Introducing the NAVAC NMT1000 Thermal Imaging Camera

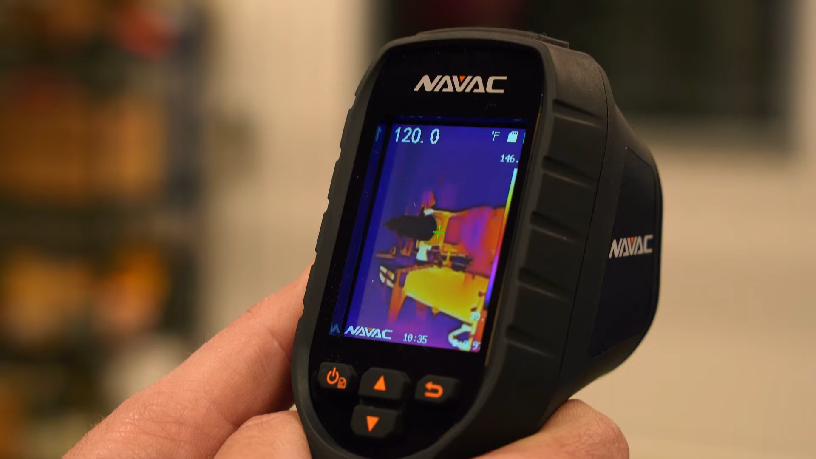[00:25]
On screen: spot 120.0°F
The display highlights the highest and lowest temperature spots in the field to help you quickly pinpoint refrigerant loss, overheating equipment,